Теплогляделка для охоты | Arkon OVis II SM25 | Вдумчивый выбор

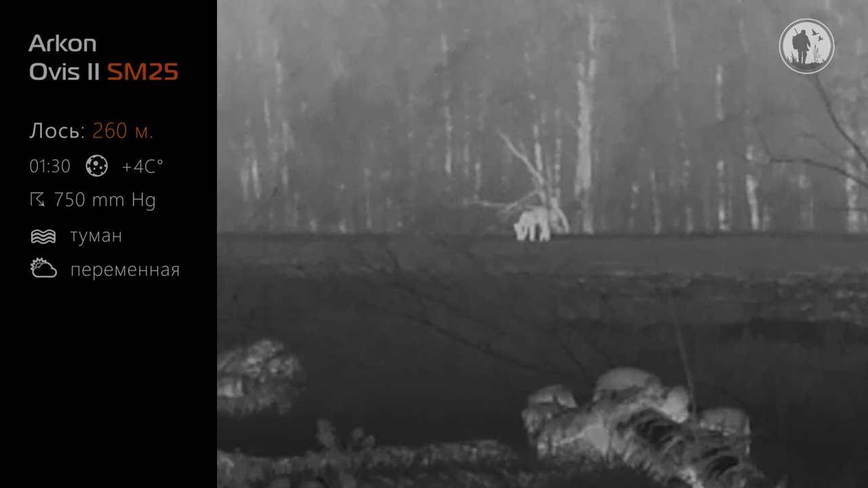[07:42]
обнаружение и распознавание любых тепловых объектов на местности на средних и дальних дистанциях.
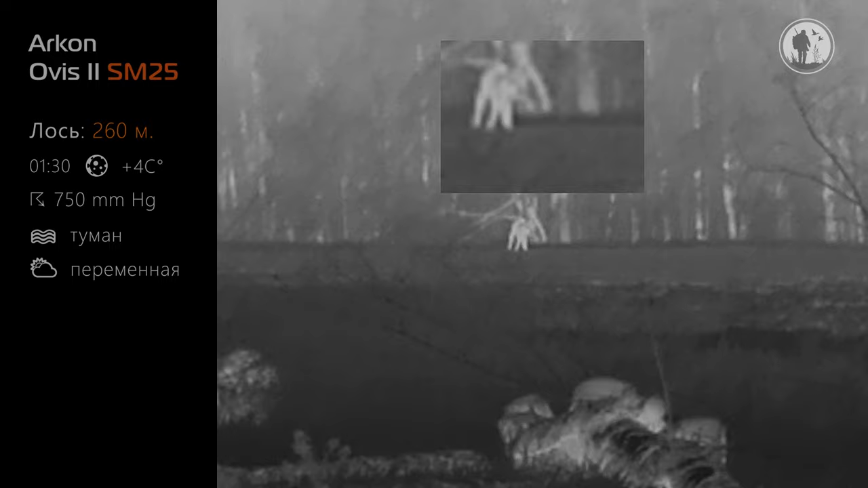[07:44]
И подчеркиваю, именно на средних и дальних.
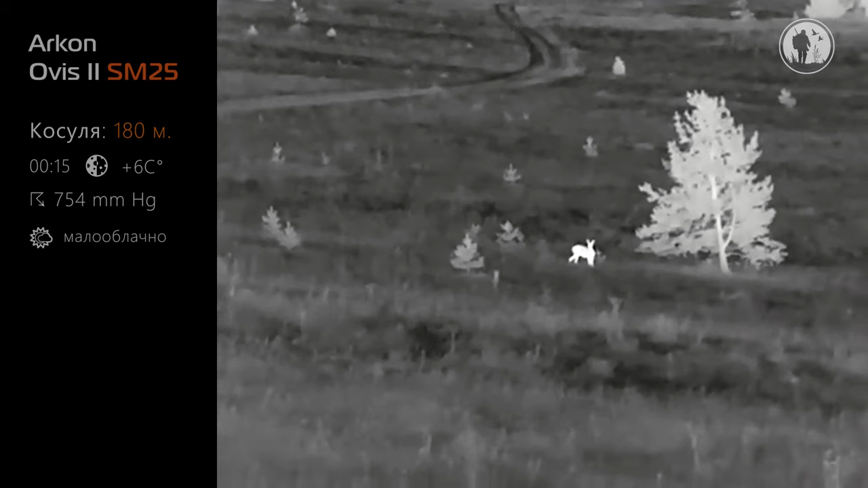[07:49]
А все благодаря тому, что в нем предустановлено постоянное оптическое увеличение в 4 раза. И, внимание, именно оптическое честное увеличение, честная кратность, а не цифровая, достроенная процессором.
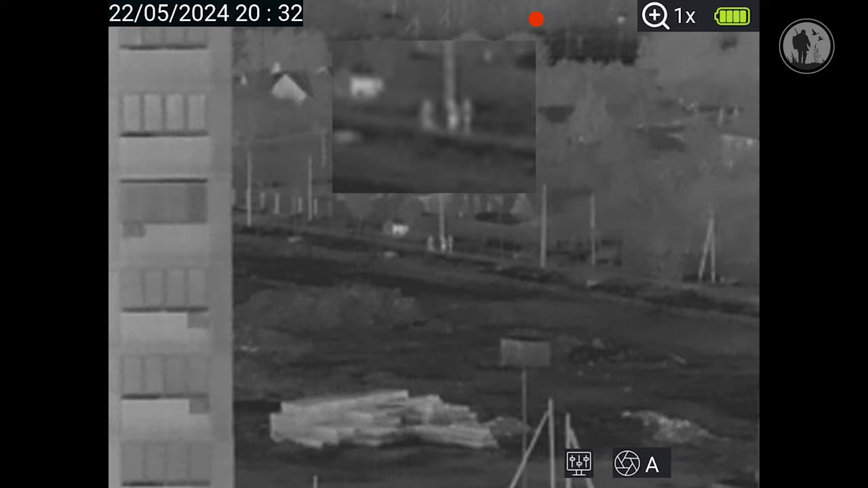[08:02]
Согласно заявленным характеристикам прибора, обнаружение человека по ростовой фигуре составляет 1180 метров, то есть более километра. На практике же, ребят, я проверял неоднократно, это расстояние больше, примерно где-то до 1,5 километров, ну, в зависимости от условий, от внешних факторов и условий наблюдения. А вот распознавание человека происходит где-то на расстояниях 400-500 метров, но опять же зависит от внешних условий наблюдения.
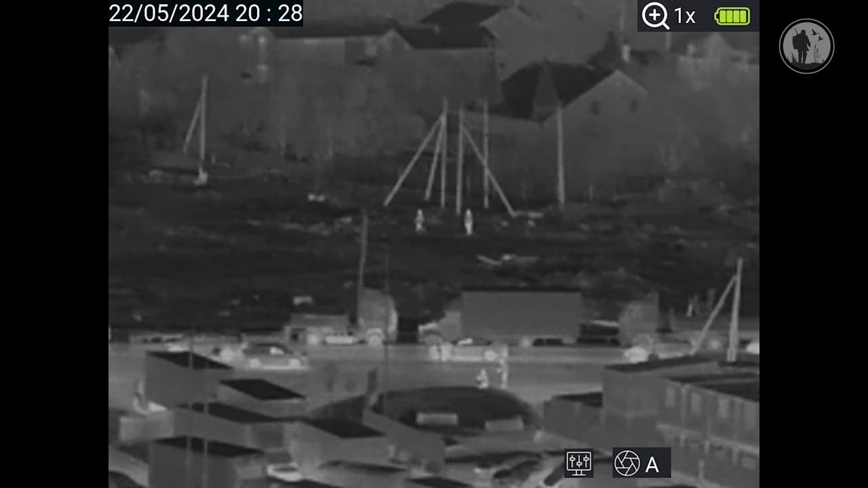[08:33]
Таким образом, уже можно примерно прикинуть, на каких дистанциях будет распознаваться лось, кабан, косуля и какой-то другой зверь.
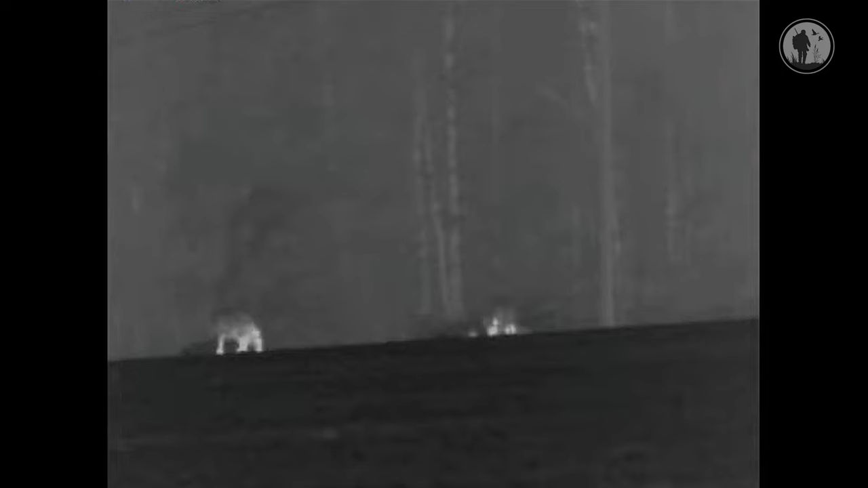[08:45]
Скажем, кабана с помощью этой гляделки вы сможете уверенно распознать где-то на расстоянии 200,
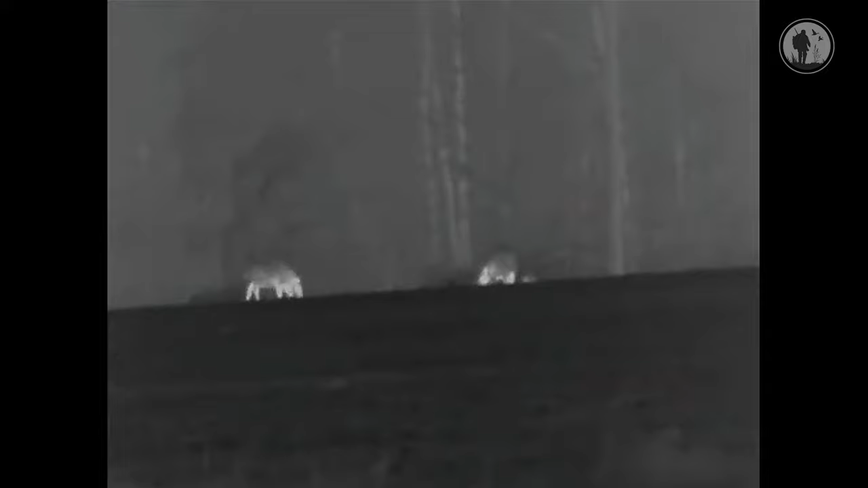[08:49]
ну там 250 метров, а лося, соответственно, на более дальних дистанциях.
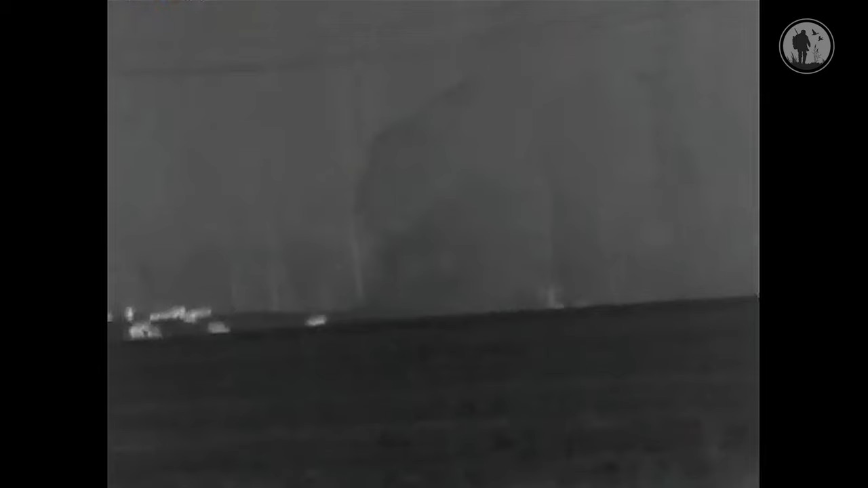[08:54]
И тут бы хотел акцентировать ваше внимание, что обнаружение не является распознаванием. То есть на расстоянии километр и более, да,
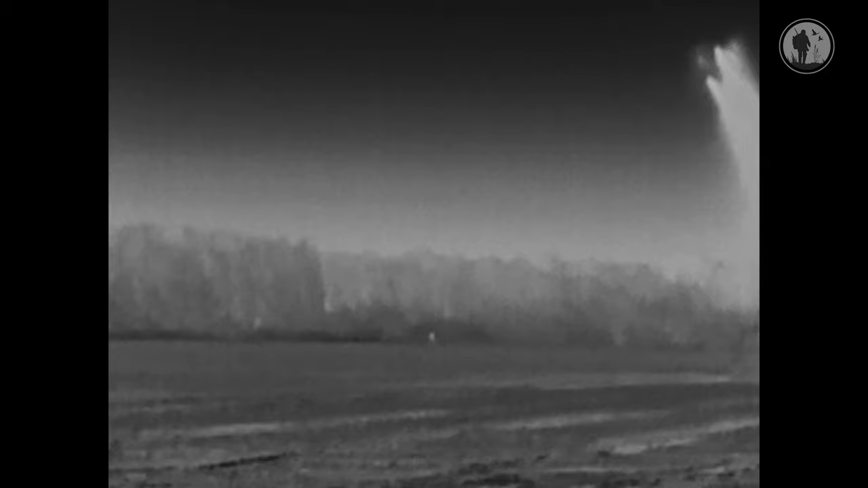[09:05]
вы увидели какой-то тепловой объект, но в данном случае это выглядит как некое световое пятно,
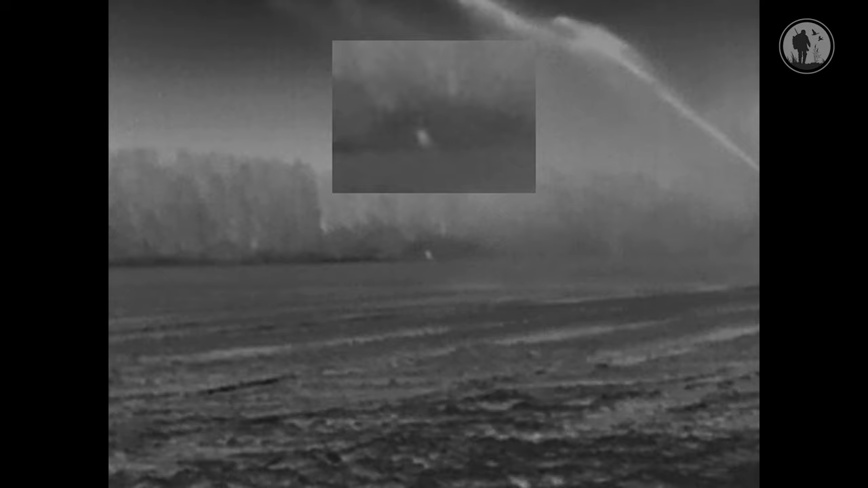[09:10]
и понять, что же там на самом деле, не представляется возможным.
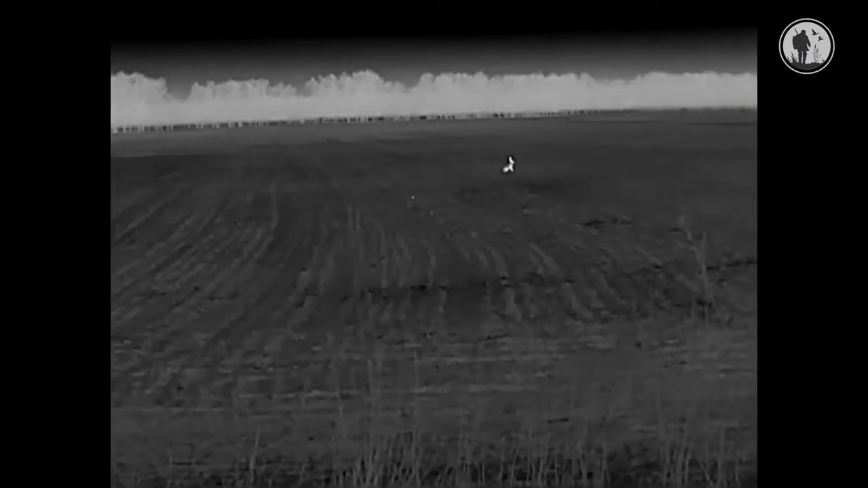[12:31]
то есть вот можно где-то запросто засесть и подсмотреть за жизнедеятельностью ушастых,
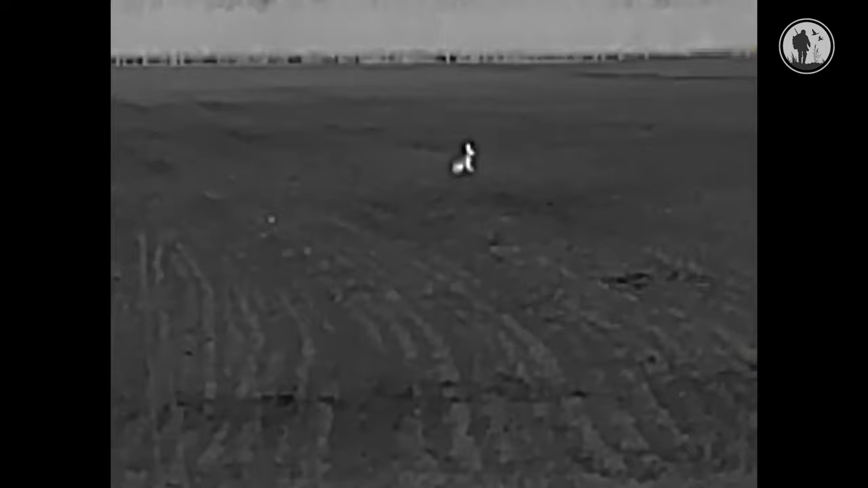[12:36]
так, чтобы не смущать их своим присутствием.
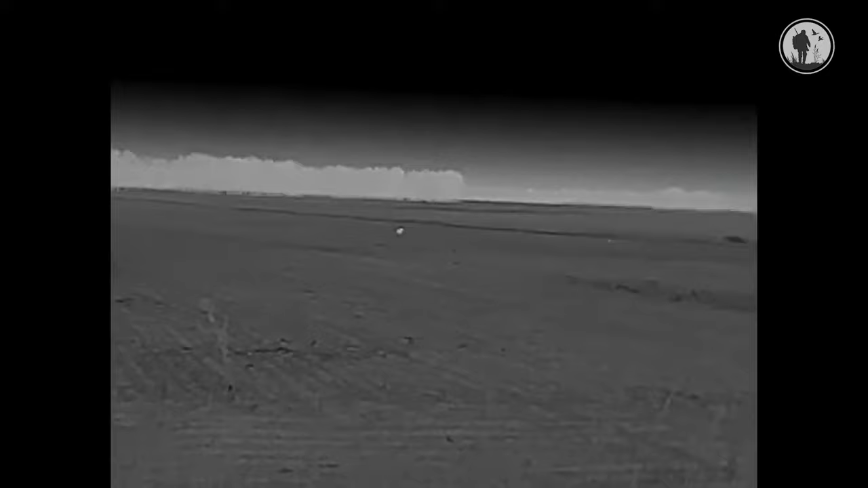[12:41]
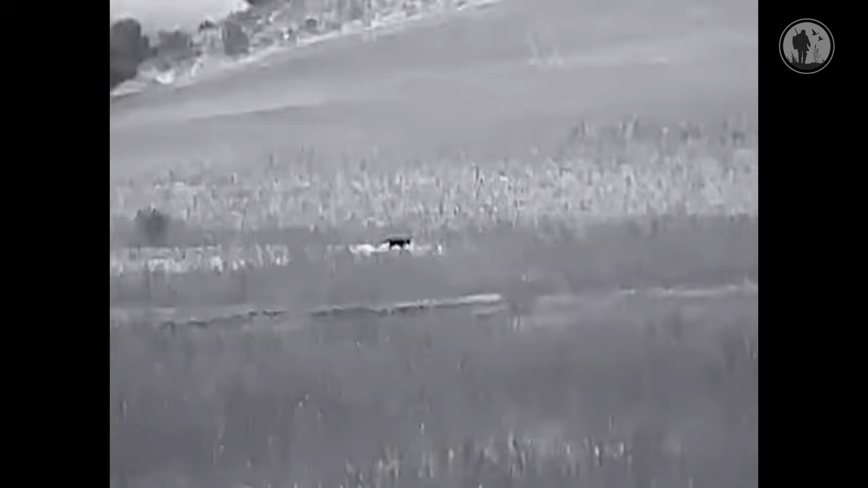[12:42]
Но опять же, лисичка где-то в полях, это обязательно, какие-то птицы могут где-то осесть. То есть все это можно, ну и какой-то другой живностью, все это делается вот как раз-таки для наблюдения.
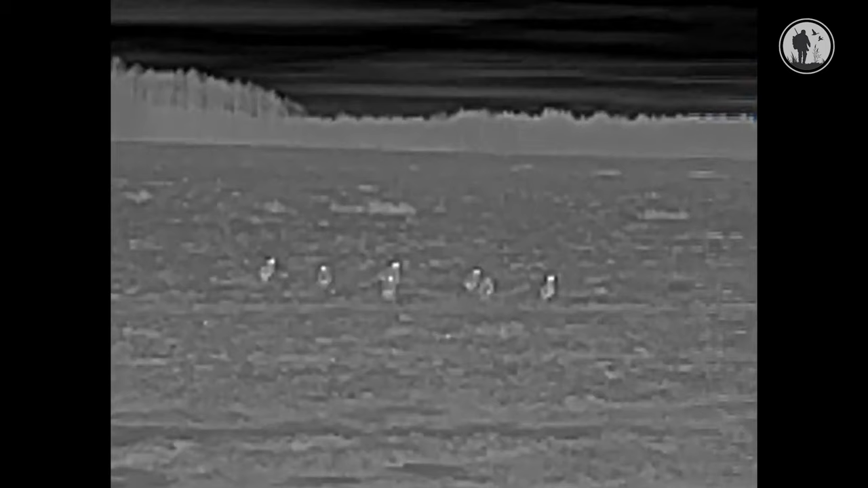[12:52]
Естественно, в процессе наблюдения, это же и есть поиск, то есть ты уже понимаешь,